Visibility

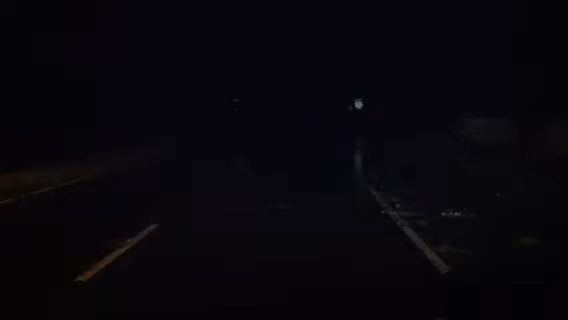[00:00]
CBS 6 Video Act for Chris Munnings, driving westbound on Gray Street in the city. Just want to give you some kind of indication on what road conditions are like out tonight. As you can see, I hit my bright lights, visibility is very poor. I'm driving along and next thing you know, I drive up on a tree that you don't see until the very, very last second. There are plenty of trees out here that are down that crews have not been able to get to because there's just so much work for them to do.